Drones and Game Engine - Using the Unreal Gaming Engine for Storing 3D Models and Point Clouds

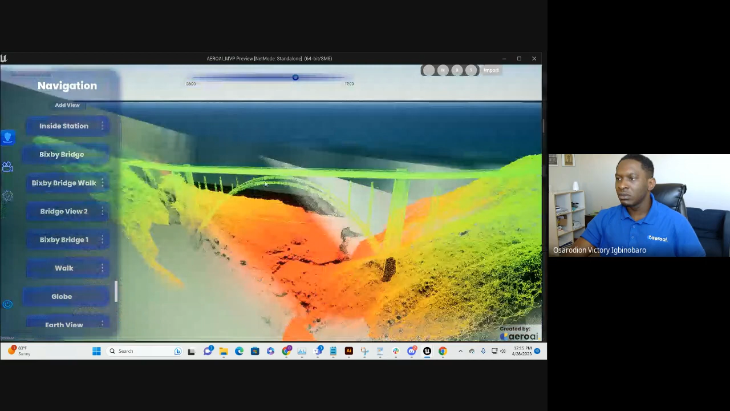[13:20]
what's called the Facebook group. Yeah. It's this, it's a, basically we're trying to, we just, so with Cesium,
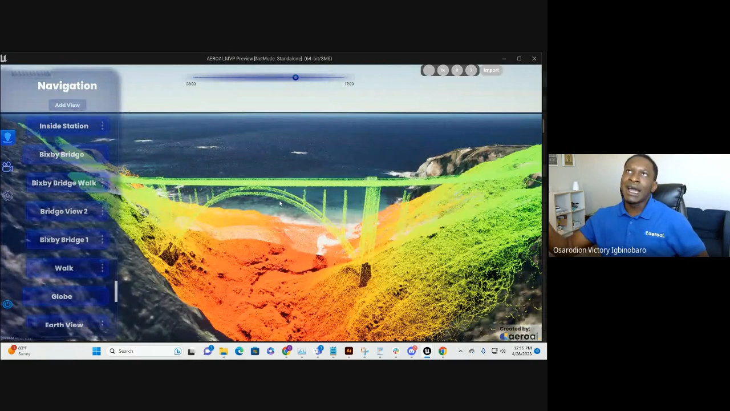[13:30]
you could pull LiDAR point cloud from Cesium and stream it into the project. There's certain cases where that's what you need to do. But we also wanted to be able to load LiDAR data in runtime, right?
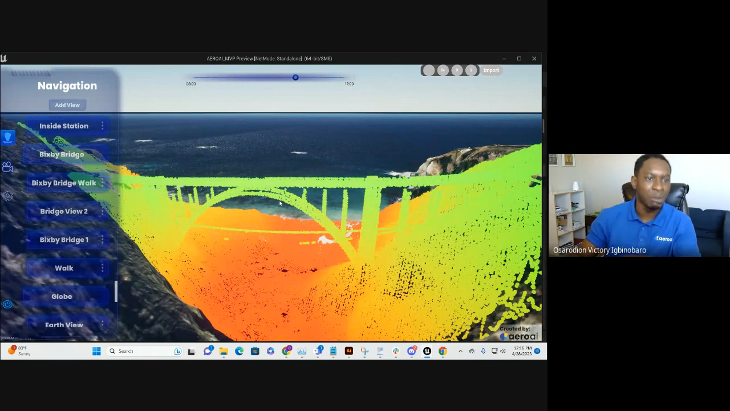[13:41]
On our own, anybody can just load it. And so
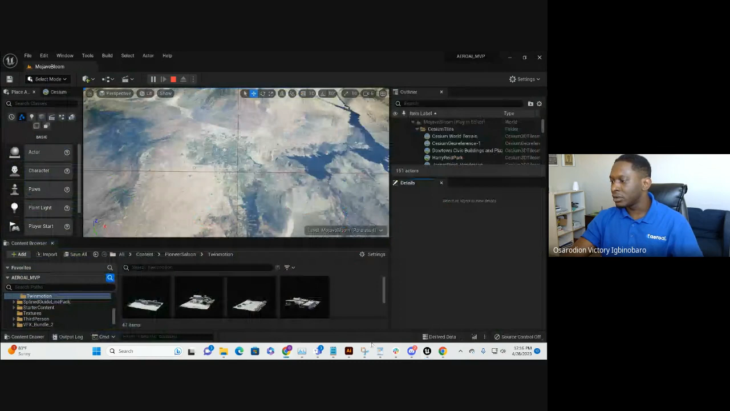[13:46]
we recently implemented this feature where you can import 3D models.
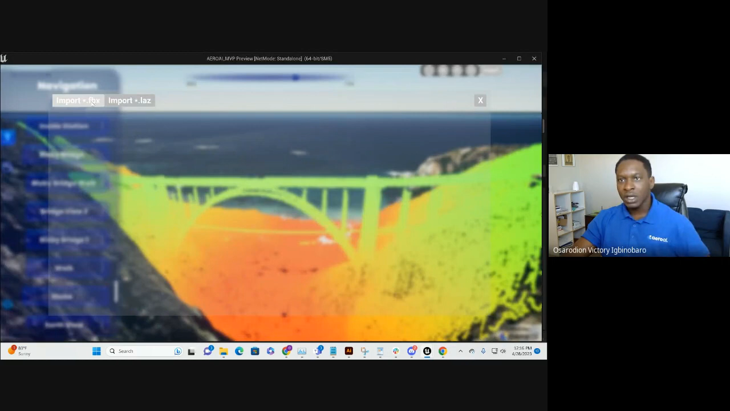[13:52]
So this could be a photogrammetry file or a LiDAR file, and you can import it in runtime and bring it here.
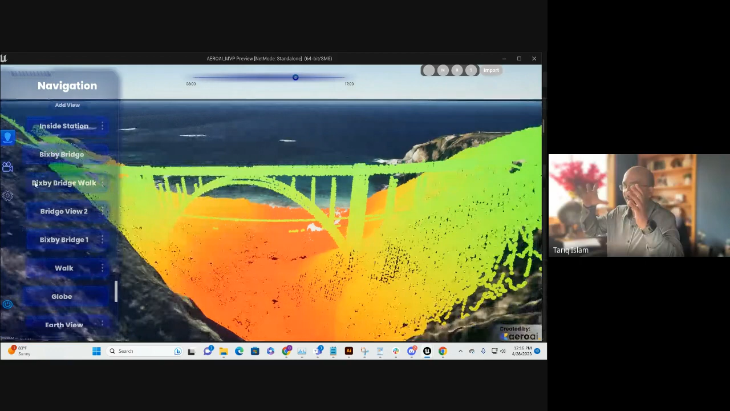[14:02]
If I had a LiDAR file, this would zoom into the exact geolocation and populate out my point cloud, right?
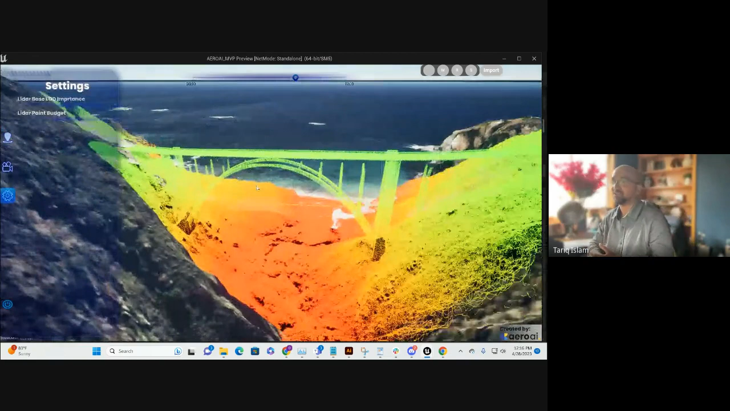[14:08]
So for now, it just loads the LiDAR file into the viewport and you kind of have to move it. But yeah, you know, because this environment has, you know, that longitude, latitude, altitude of every single object on the side. Yeah, eventually we want to code that so that from the LiDAR information, if there is EXIF or so like any kind of GPS data in there, it can pull it in to locate and put that file where it's at. So that's a good question. For now, it just loads it into the viewport.
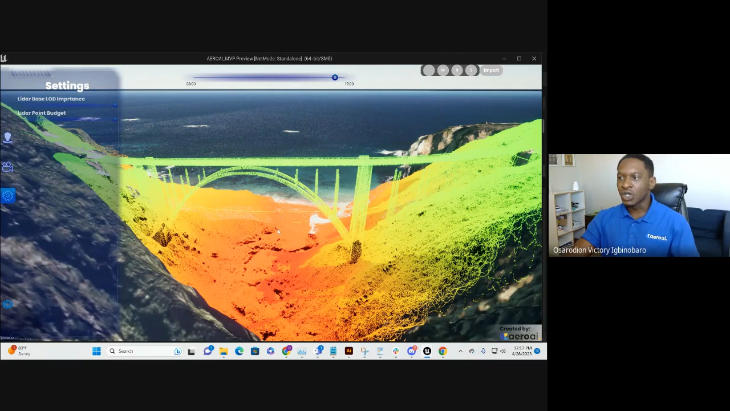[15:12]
And this is also something too, Unreal, so far, it's actually doing a pretty good job visualizing LiDAR data, which is, you know, in terms of just it being laggy and stuff like that, it's been good. So this is the video. I mean, you could, I put a little rain in here just to kind of like show people, you know, some of the things that happen in game engine, not that it really matters in this specific project, but it might, right?
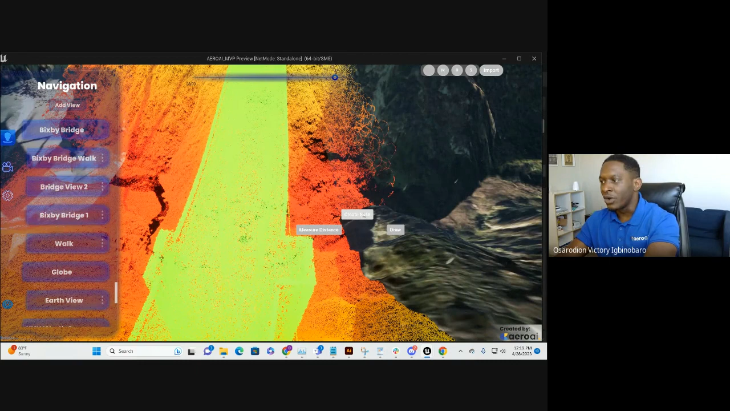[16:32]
you wanted to put notes around each place and let people know when someone opens it, you can do it. You can also draw over it. But let's just taking distance, because this is a point cloud file, you can actually measure distance. Now, you don't see the point of this
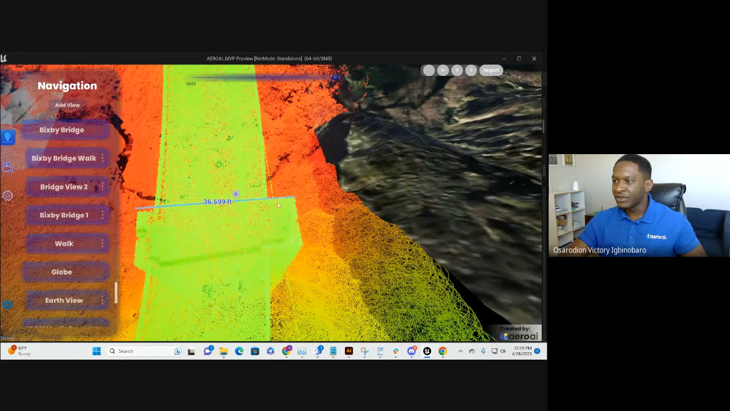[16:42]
distance measurement on the actual point cloud because we offset the visual aspect, so you can see it. You know, it's not all lost within the point cloud. But what it's happened, how it's getting these distances, for every point in the point cloud, a mesh collision, collision mesh is generated. So it uses the collider. So you're actually like measuring from points to points. You're measuring within
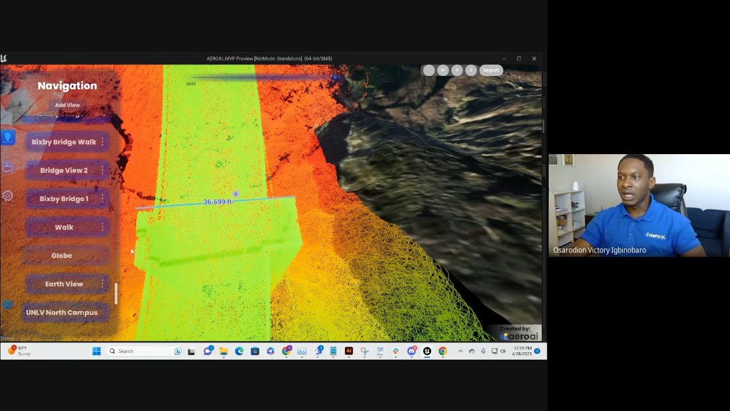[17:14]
the point cloud, basically. And you can click here. The same thing applies for nodes and so on and so forth.
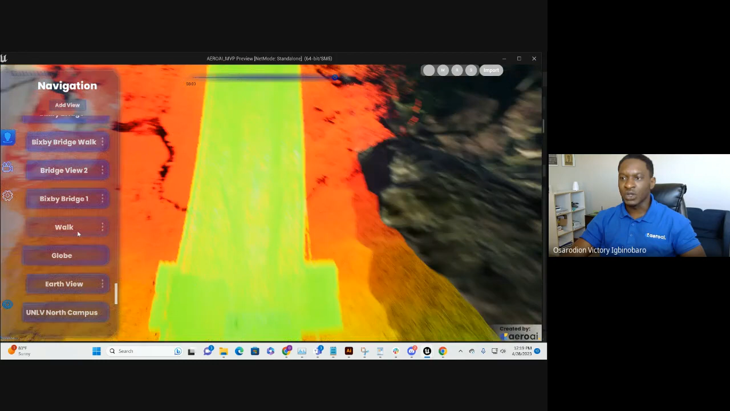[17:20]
In terms of walking, I think you guys have seen this as well.